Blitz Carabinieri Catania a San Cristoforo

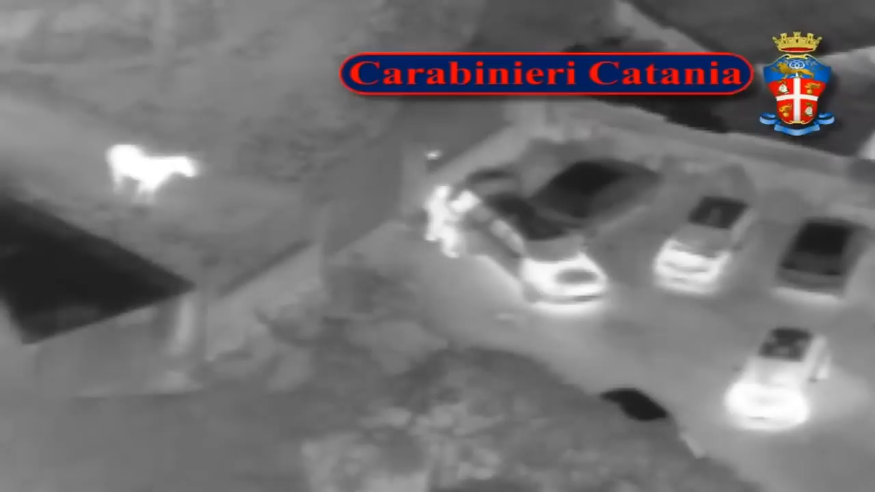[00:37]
aereo fornito dall'elicottero del dodicesimo nucleo Carabinieri di Catania. L'osservazione privilegiata dal verivolo ha permesso con strumentazione a reggi infrarosse di poter localizzare alcuni individui intenti a governare male degli animali. I carabinieri hanno quindi proceduto ad effettuare numerose perquisizioni personali e locali a carico di personaggi già noti e con specifici precedenti. Sono stati rinvenuti 8.000 euro in contanti nascosti sotto il tappetino di una macchina in un garage sicuramente provento della vendita di droga.